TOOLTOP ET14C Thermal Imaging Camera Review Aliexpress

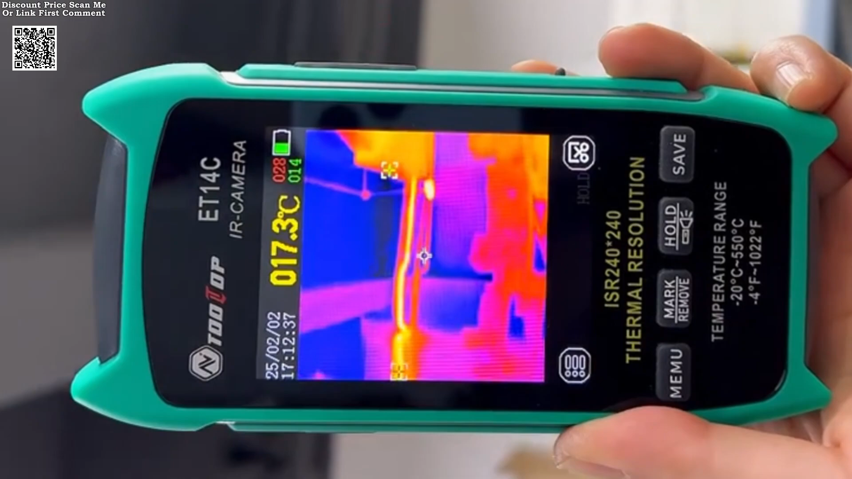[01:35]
It offers multiple color palettes, including iron red, rainbow, and fusion,
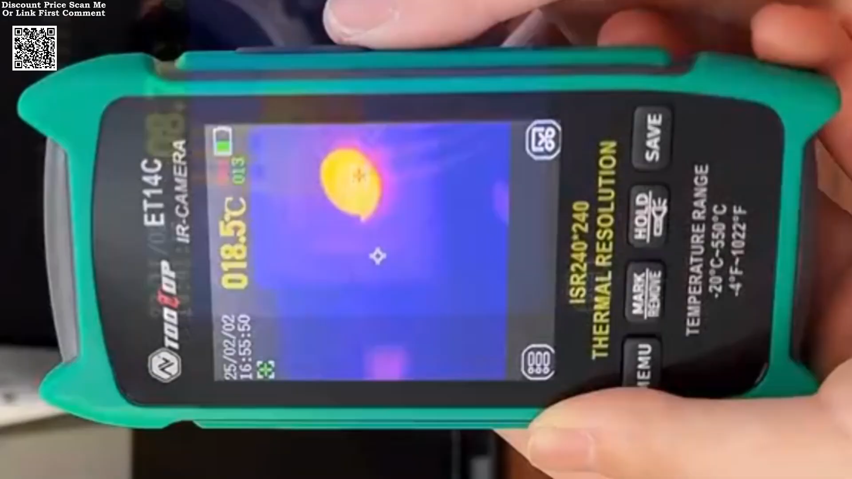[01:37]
On screen: spot 18.5°C
to optimize visibility under different conditions.
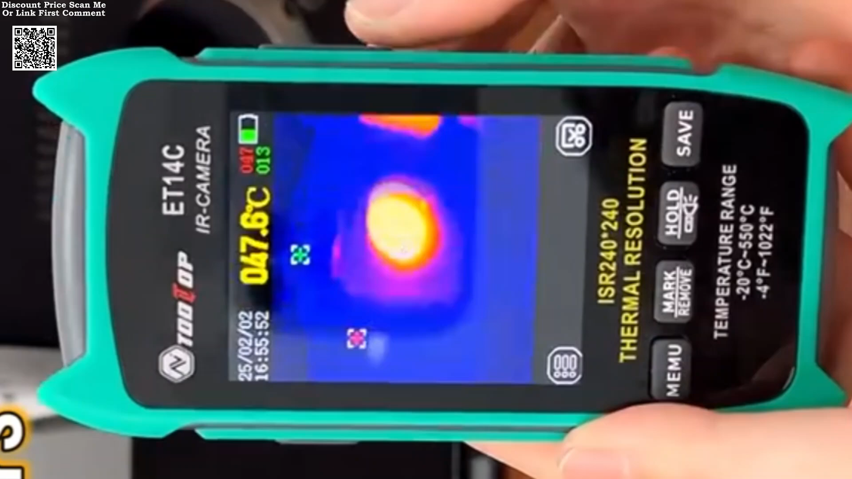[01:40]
On screen: spot 47.6°C
The device also supports image capturing and storage in BMP format,